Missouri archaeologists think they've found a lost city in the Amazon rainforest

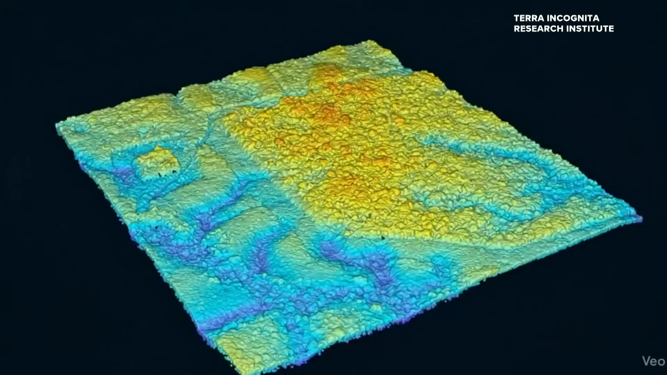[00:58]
Creating a highly detailed map of the surface. With different codes and you can remove the trees or the leaves of the buildings and leave just the bare ground and it allows you to see what's underneath the trees.
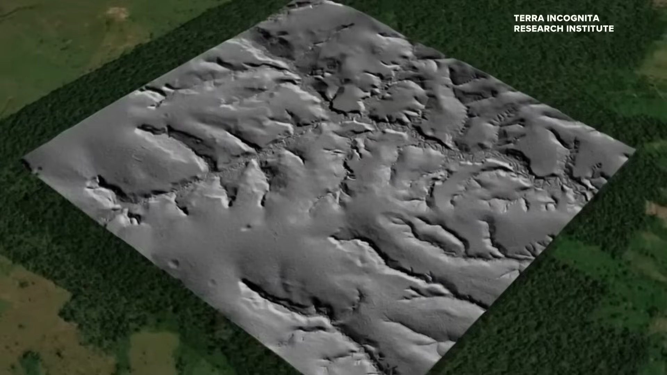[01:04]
Virtually peeling away the forest they think they found a lost city in the Amazon.
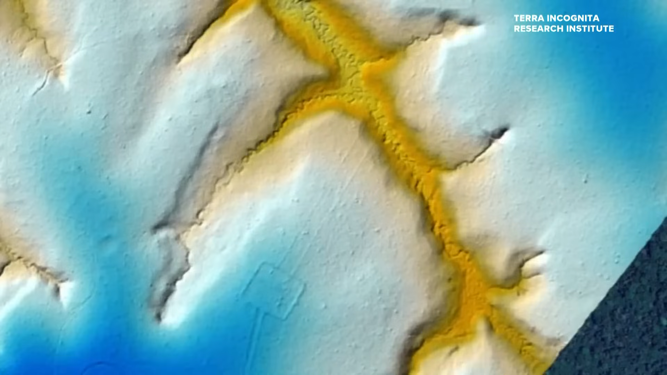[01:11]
Now they have to prove it. Evidence of a large scale permanent settlement of a complex civilization that nobody knew was there.